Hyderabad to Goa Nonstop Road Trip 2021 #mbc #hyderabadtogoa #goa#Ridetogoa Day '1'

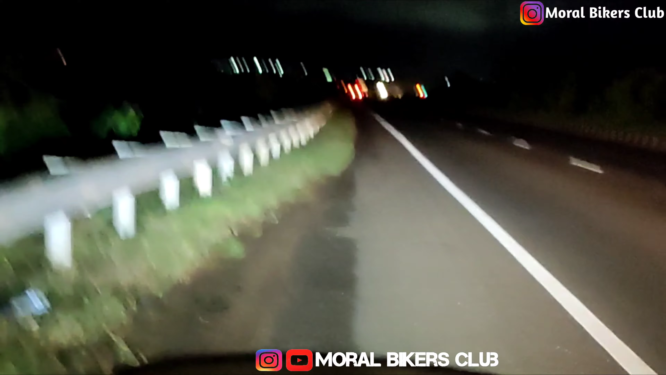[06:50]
సారీ ఫర్ డిస్టర్బెన్స్, హైవే పైన ఉన్నాను. అండ్ మీకు నార్మల్గా డింపర్ చూడండి. ఇది యాక్చువల్గా యూజ్ చేసిన నైట్ ఐ కంపెనీది హెడ్ ల్యాంప్ యూజ్ చేస్తున్నాను. ఐ రికమెండ్ దిస్ ఫర్ హైవేస్. గైస్ వెల్కమ్ బ్యాక్.